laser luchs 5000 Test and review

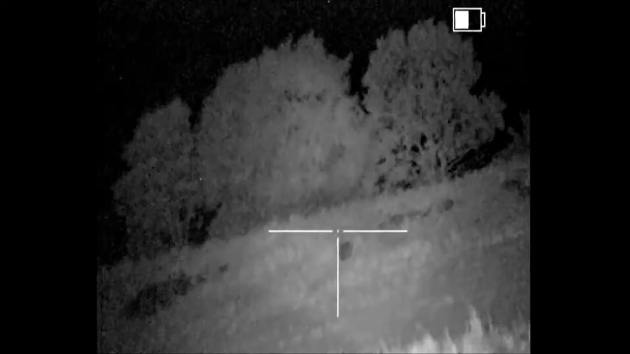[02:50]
and the distance there must be well over 200 meters. This is the LaserLux 5000 on the N550 at the same bit. Again the same distance. it says we have less than 200 meters. We have less than 200 meters there.